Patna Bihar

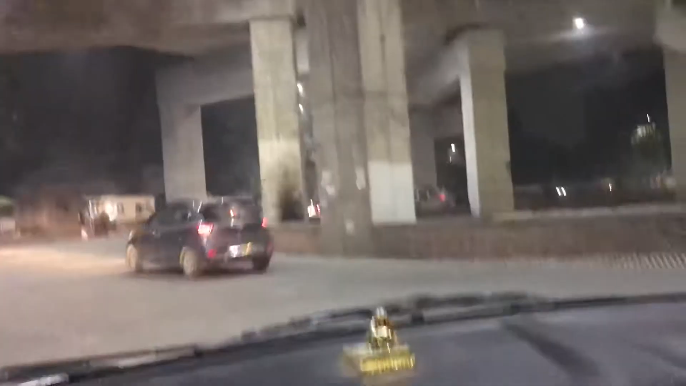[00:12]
पत जिसका यह निर्मान हुआ है कसम से यार यहां की खुबसूरती,
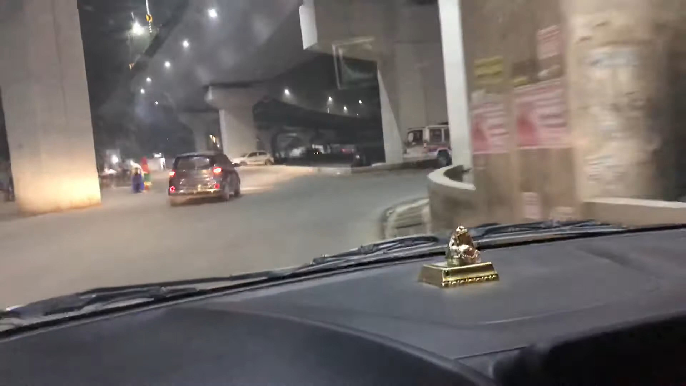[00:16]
मेंटेनस सब देख के आपका दिल ना जिस्ट वाउ कहने वाला है जस्ट वाउ,
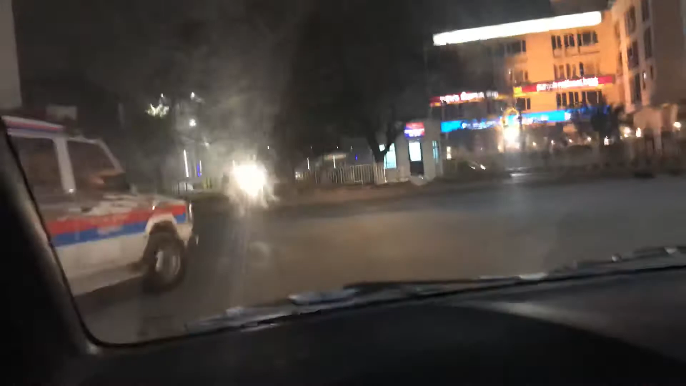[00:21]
सिंप्ली वाउ, अमेजिंग और आप यह सारा कंस्ट्रक्शन वेगरा देख कर कह सकते हो कि सीरियसली यार, अपने बहार में, अपने पटना में बहुत तरक्की हुई है बले ही अम लाक के दे,
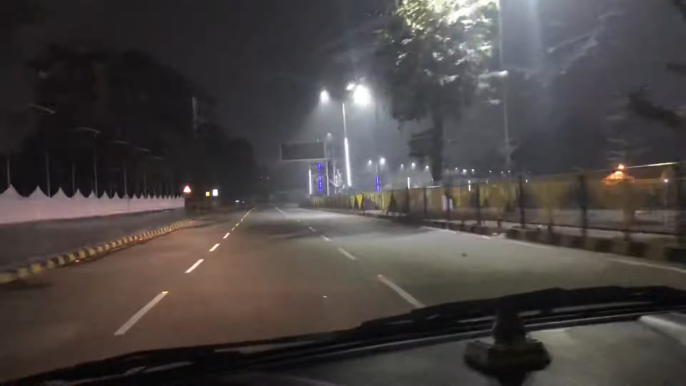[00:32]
कुछ हो नी रहा, यह नी हो रहा, वो नी रहा पर हुई है, अरतरक्की हुई है, चीज़ों को आप देखो न, मैं आपको दिखाती हूँ यह लाइटिंग, वाइटिंग अन ओल, और यह शानदार सा सफर
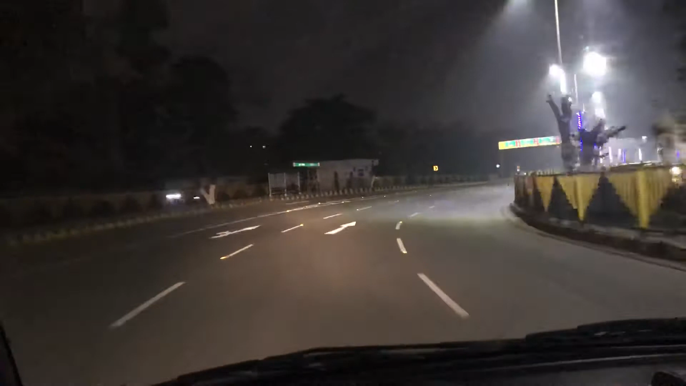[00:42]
जो आप मेरे साथ यह यह हम जा रहे हैं हम तो कहर उतर जाएंगे राजीव नगर तरफ लेकिन तब तक मैं बस यह स्पूल का नजारा आपको दिखा रहे हूँ रात में कितना खुबसूरत लगता है सब कुछ वेल मेंटेंड सारे इंफरमेशन कहां पर आपको उतरना है जसी यह बता रहा है आईजी
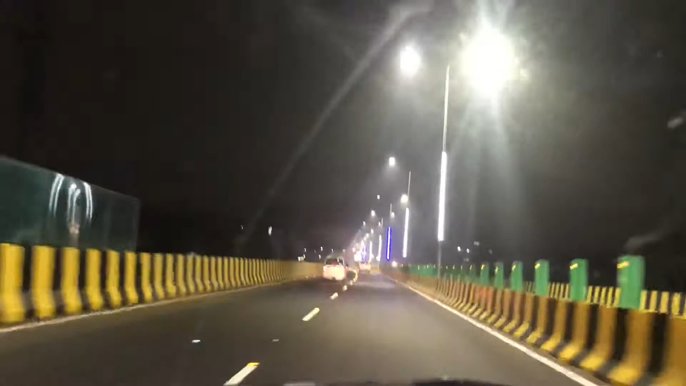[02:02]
अचल पत्पे हो एंड बहुत ही अच्छे से इंफरमिशन दी गहीं जिसे आगे तो अदूर में आप देख रहे हो एक बोर्ड भी लगा हुआ है उस पे कुछ कुछ चीजे ब्लिंक करें क्या लिखी हुई है भी मैं आपको दिखा दूंगी